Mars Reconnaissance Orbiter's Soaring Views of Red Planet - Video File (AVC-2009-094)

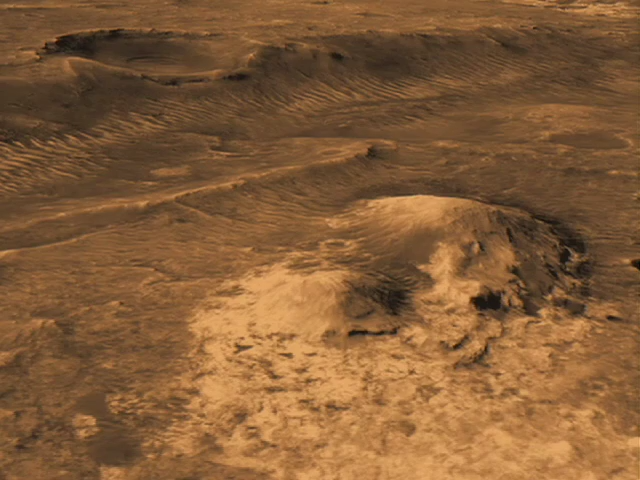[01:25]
In the southern hemisphere of Mars, Holden crater, 60 miles across,
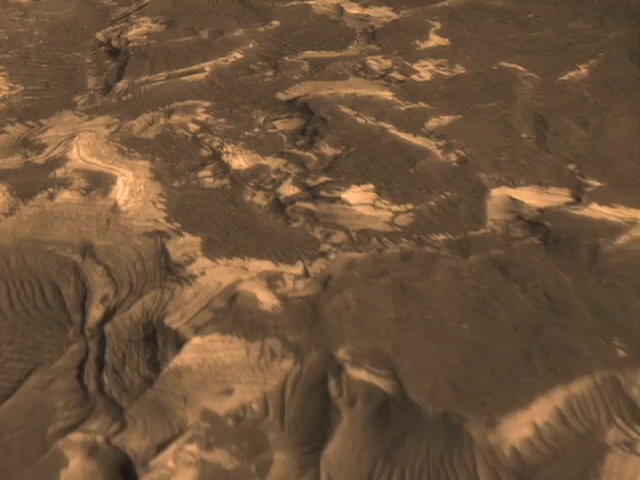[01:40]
indicating that water once flowed into the crater, ponding as an inland sea or lake,
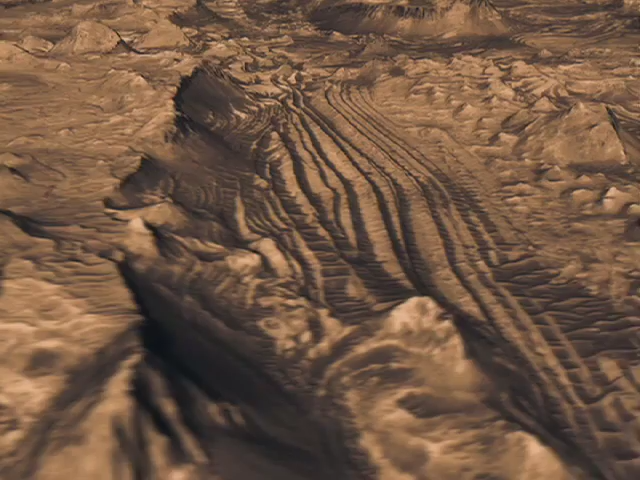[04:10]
Some of these buttes extend up a football field in size.
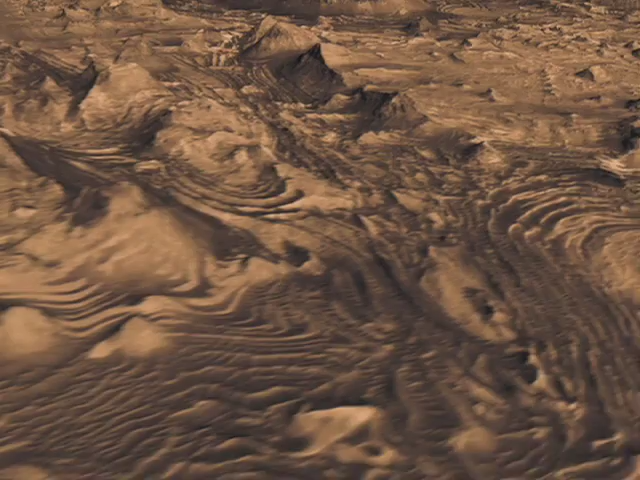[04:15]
Fault systems that were produced by earthquakes, in this case marsquakes,
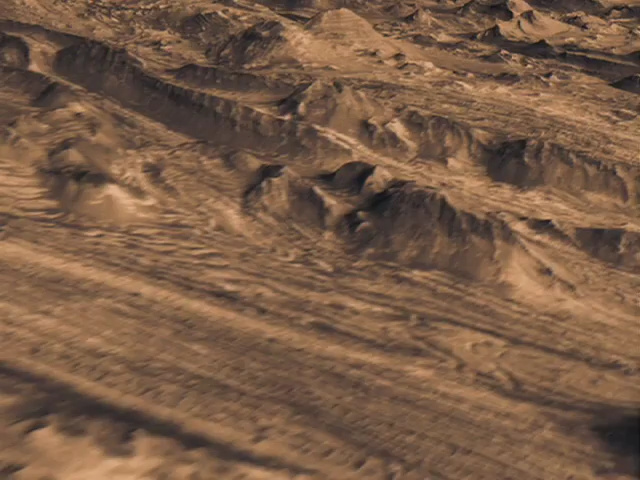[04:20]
give us clues as to whether this is material that was eroded away or actually whether it was deposited and then eroded later. The stress pattern shows the canyon formed first, was filled with material, and eroded away leaving these buttes.
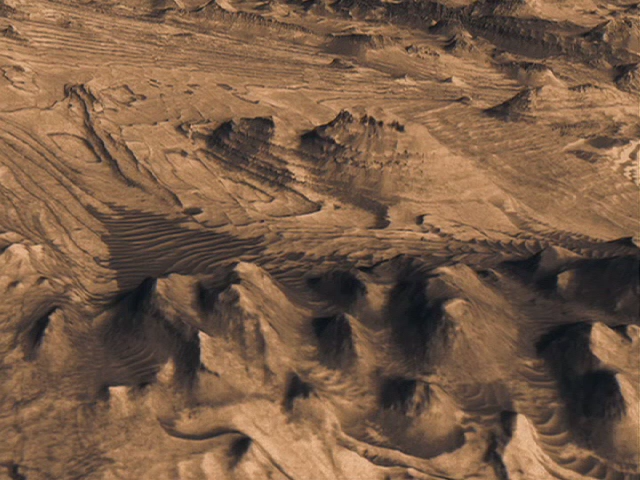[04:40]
With the buttes being formed by more resistant rock at the top of the buttes darker in these images. One of the questions we have about Mars is where we see the effects of water on its surface.